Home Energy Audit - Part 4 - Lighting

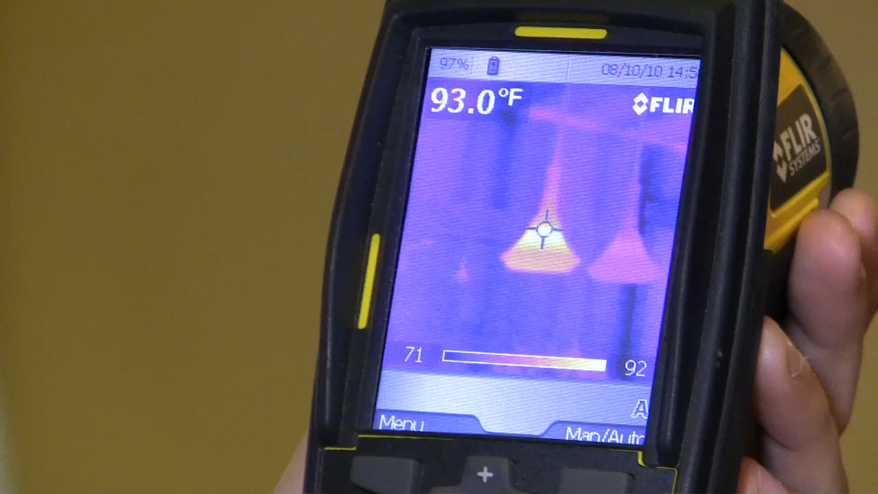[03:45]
On screen: spot 93.0°F
And earlier today when we measured it, it was hitting about 114 after being on for a while.
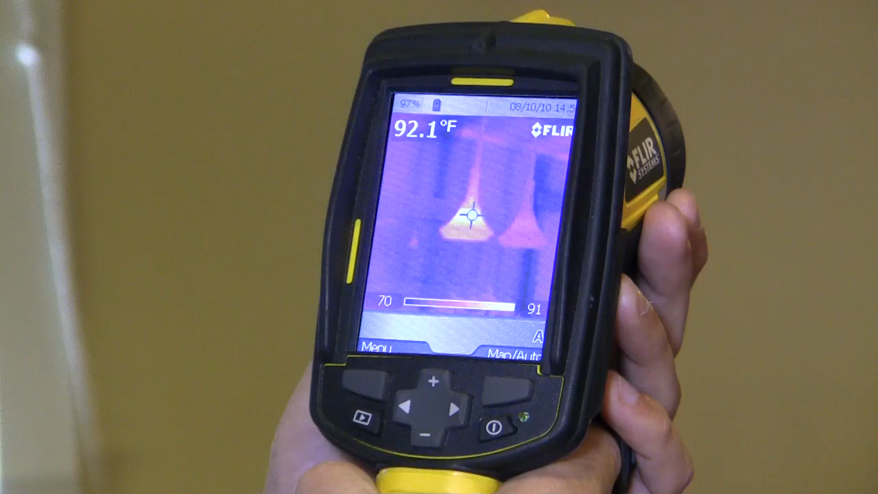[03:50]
On screen: spot 92.1°F
That's interesting. And now the LED, again, it barely looks like it's on.
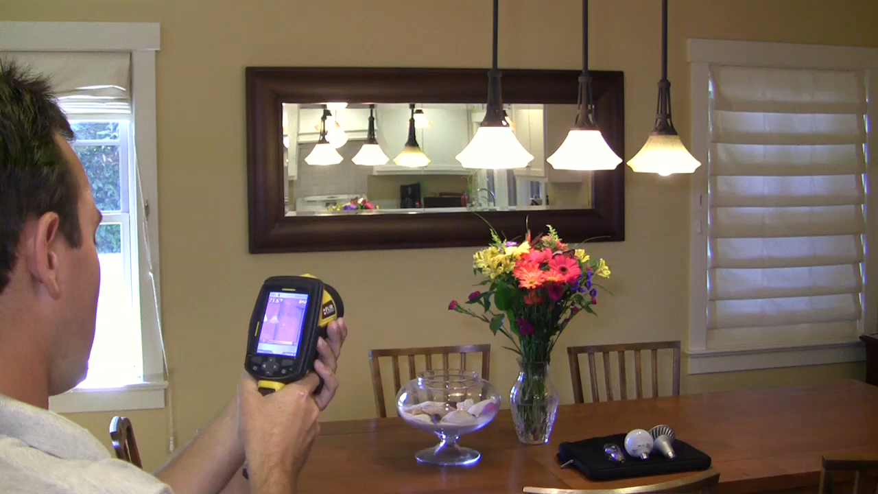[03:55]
And it's the same temperature as the ambient temperature in the room. That's amazing.
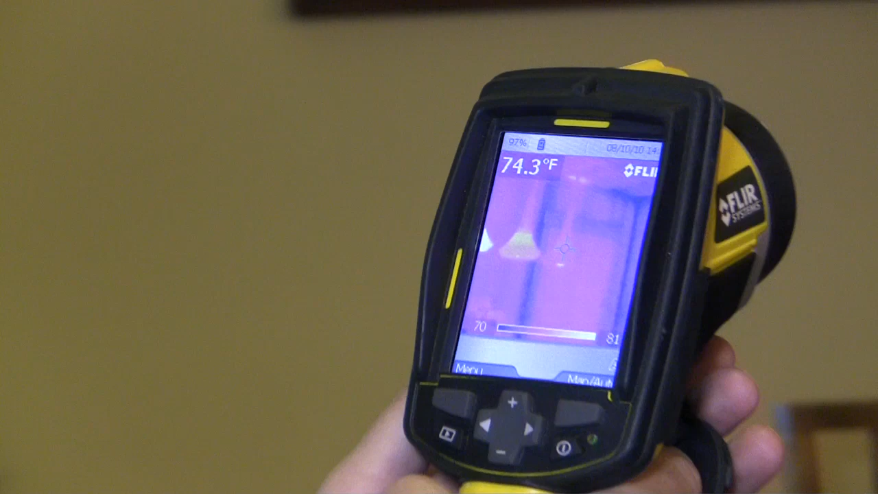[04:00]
On screen: spot 74.3°F
And again, putting out great quality of light. And you say that one's six watts.
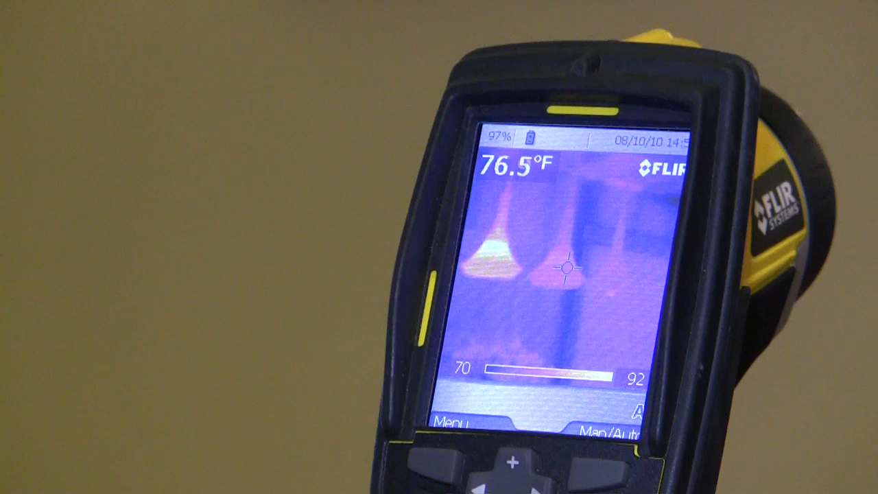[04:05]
On screen: spot 76.5°F
Six watts. Versus the 60 watt halogen. Versus 60 watts. And it's not heating up my room. Not heating up your room.
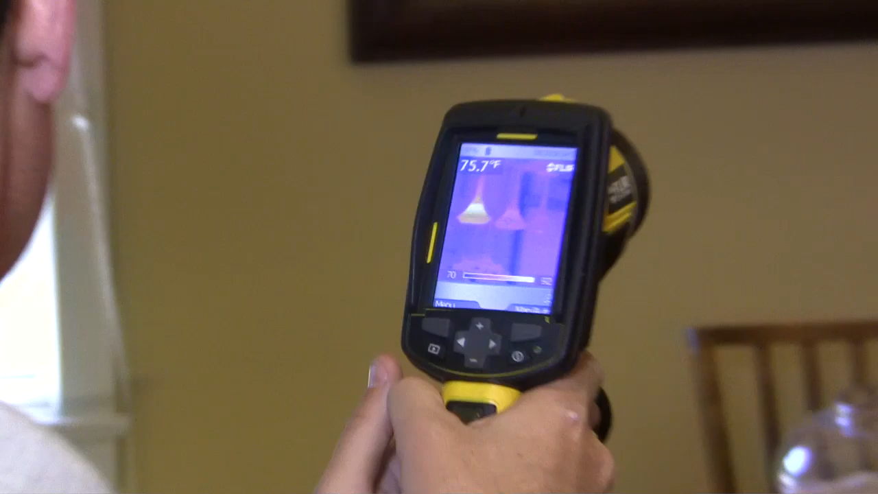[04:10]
On screen: spot 75.7°F
I think we'll be replacing all three of those. Let's hope so. All right. And then moving on to the kitchen space.